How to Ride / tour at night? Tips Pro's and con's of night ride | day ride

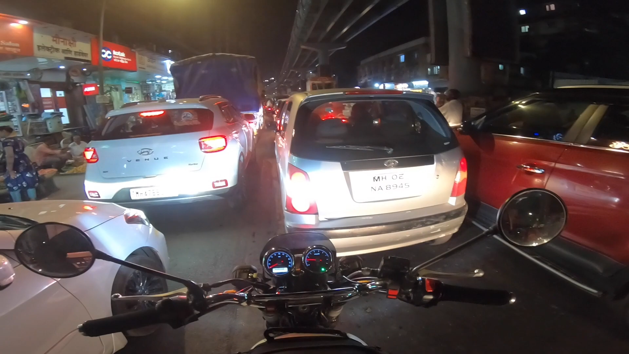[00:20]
सो जैसे कि आपने देखा, अक्षता मेरे साथ राइड पे नहीं आ रही है, और देखो कहाँ आके फंस गया हूँ मैं, मुंबई के सड़ी हुई बेकार ट्रैफिक। यार क्या बताऊँ, मूड खराब हो रहा है यार, है ना।
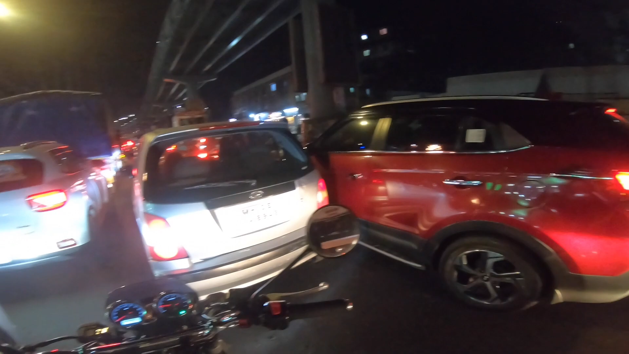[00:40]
मतलब राइड के लिए निकलो और ट्रैफिक पे फंसो ना, ये बहुत बहुत बेकार चीज़ है।
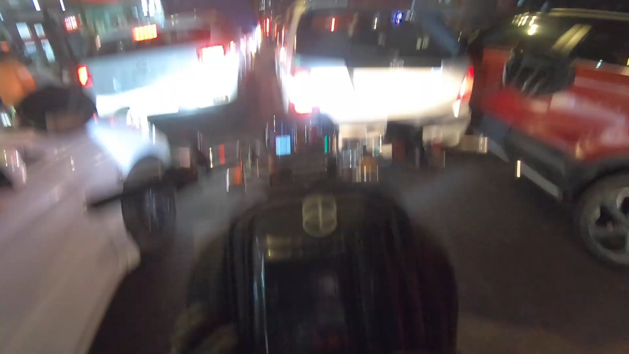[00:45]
और ये कोई हिल ही नहीं रही है, मतलब आदमी जाए तो कहाँ जाए। ओए बेटे अभी छू देता है।
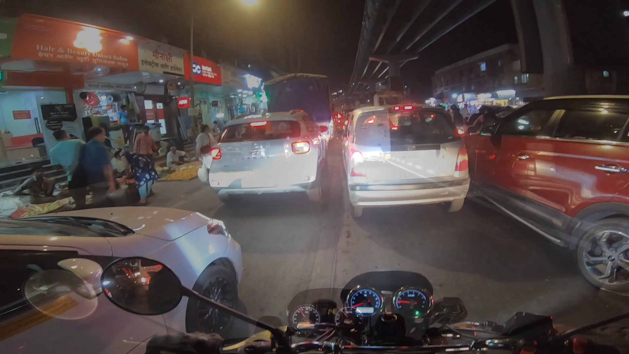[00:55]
ओके हेलो हेलो बैक अगेन।
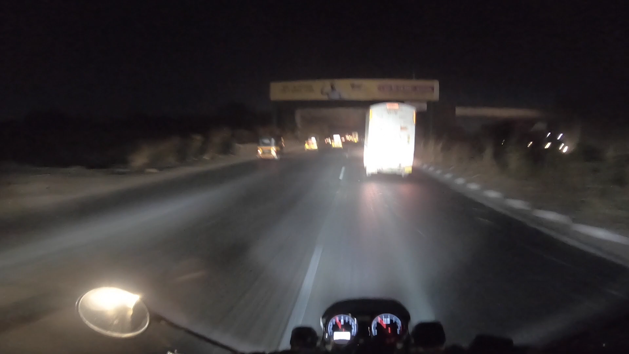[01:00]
ओ और ये खड्डे गुड्डे। ओके और ये हम वापस आ चुके हैं मुंबई से बाहर।